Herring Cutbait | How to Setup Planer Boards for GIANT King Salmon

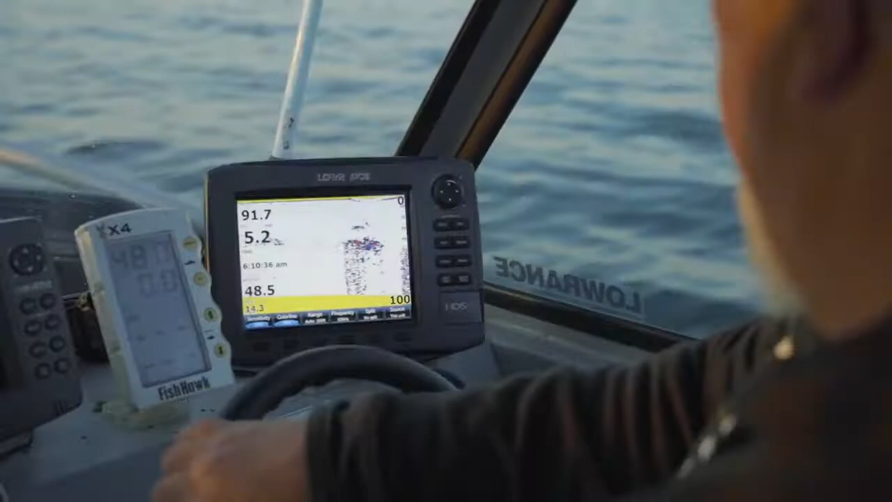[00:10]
What we're looking for is bait fish, like there we got some bait fish right there and we're looking for hooks. We're in right now in 90 feet of water and we're just off the drop and what happens here is the bait fish,
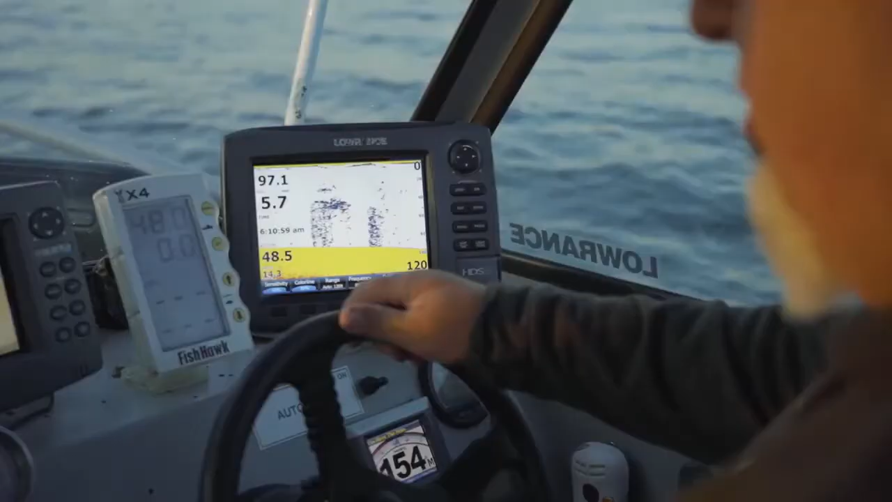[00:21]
the LY, all the bait fish, whatever, they just come in and they swim up along this wall and they get, the big kings, what we're after, come right up and just hammer them up against the wall.
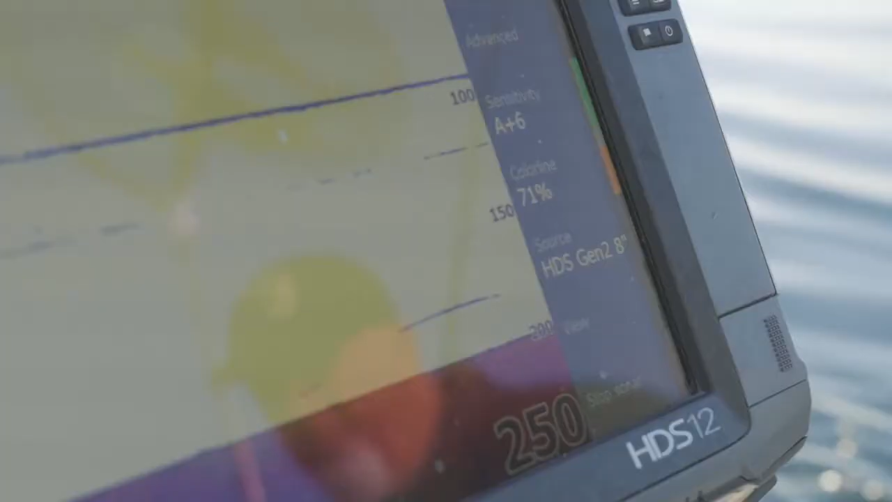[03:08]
I'm sorry, with the lead cores now. So that line is right here.